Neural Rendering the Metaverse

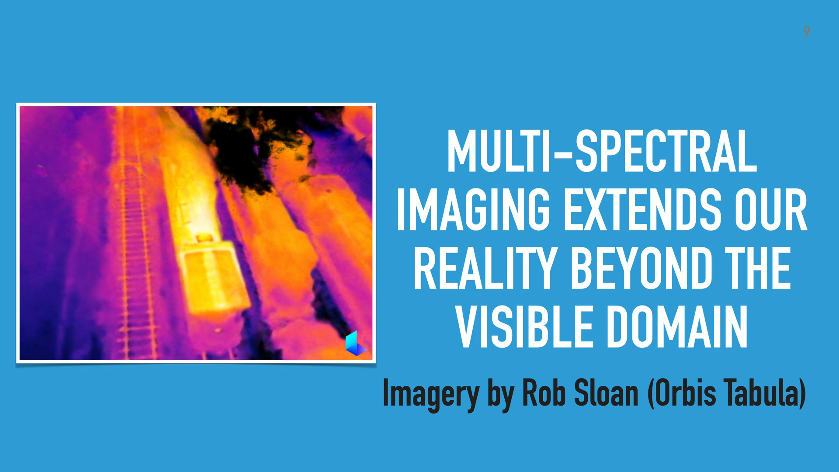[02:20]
This allows for intricate and detailed representations of the world around us,
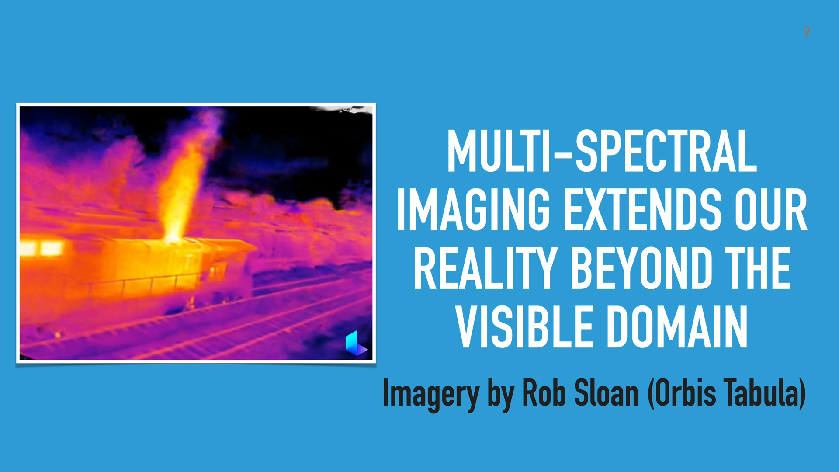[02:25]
and it makes it possible to see the environment in new ways such as FLIR thermal imaging, UV light, sonar mapping, and radar.